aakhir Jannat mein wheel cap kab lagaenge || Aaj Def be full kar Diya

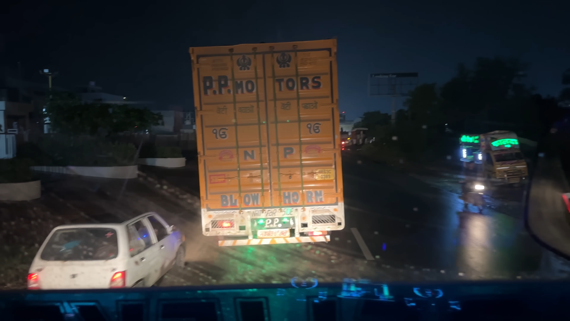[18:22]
यह पने कार वाले पूरा जोगदान देते हैं इस वह से जाम लगता है पॉन जाते है न वहां रोड पर टाइम नहीं टूटता है यहां पर बीना
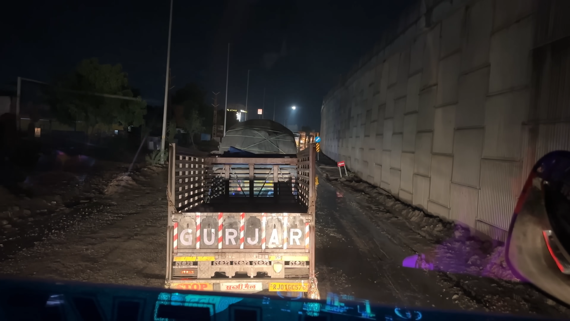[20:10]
आजए के जब आपन गंजर आप परादे को दो देखते हैं कि जाहों चलेंगे जो तक रोड सही है वह भाई अभी अभी स्पीड देखो